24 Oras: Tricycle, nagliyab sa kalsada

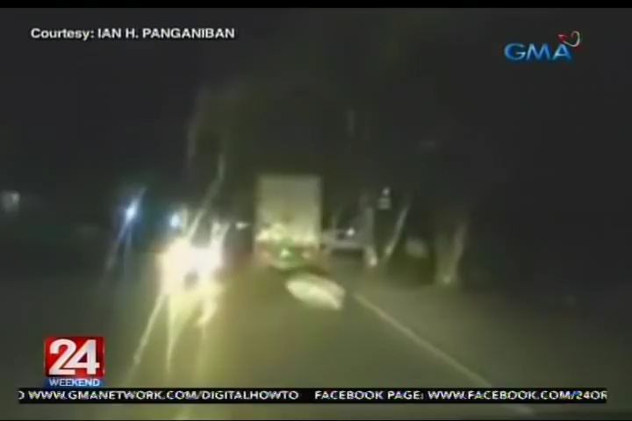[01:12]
Sa bayan naman ng Santa Maria, natanggalan ang gulong ang isang truck sa gitna ng biyahe.
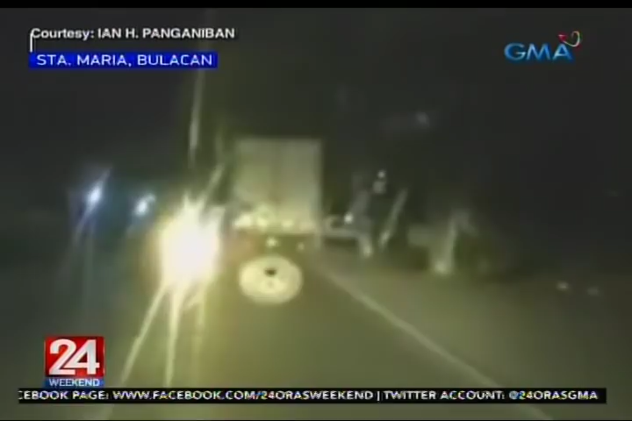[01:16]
Kita ang insidente sa dashcam video ng nakasunod na sasakyan. Mabuti na lang at hindi masyadong malapit ang sasakyan sa truck, kaya't naiwasan ng aksidente.
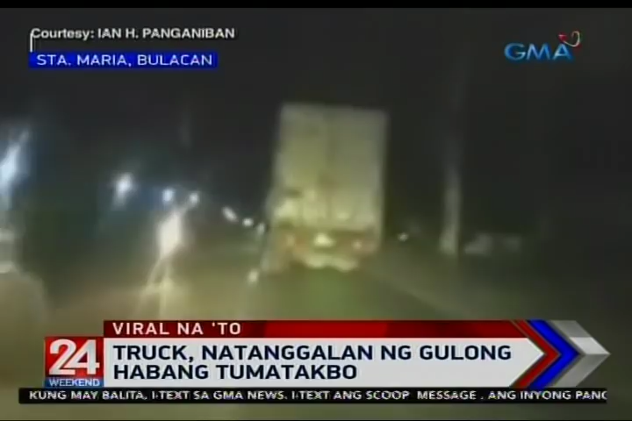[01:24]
Hinabol daw ng uploader ang driver ng truck para sabihin ang nangyari.